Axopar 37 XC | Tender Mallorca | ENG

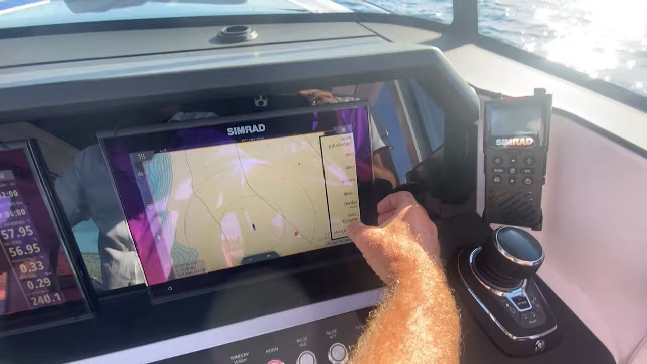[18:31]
And now we have the radar running. And we have this big ship there in the front.
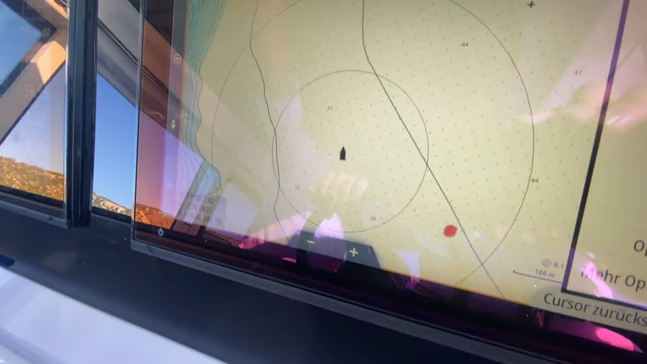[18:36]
Let's zoom a little bit out. So that's a very nice function I found. We have one boat there in the front.